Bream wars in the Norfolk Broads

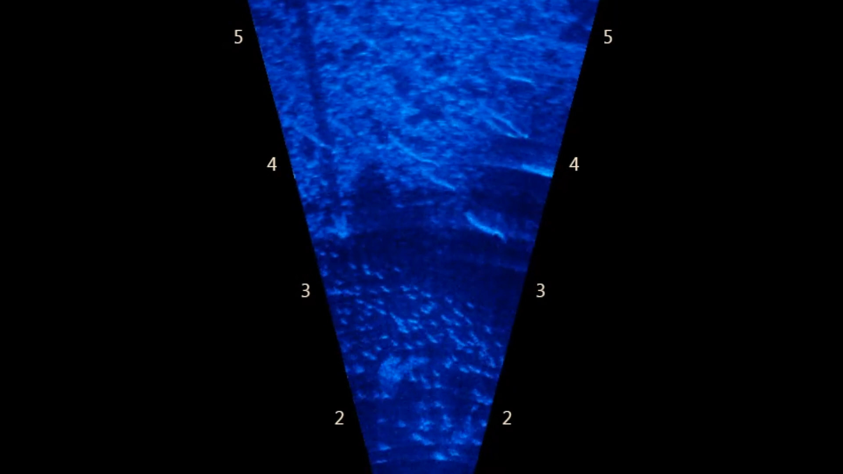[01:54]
collected by Royal Navy sonar equipment of fish movements into Houghton Great Broad.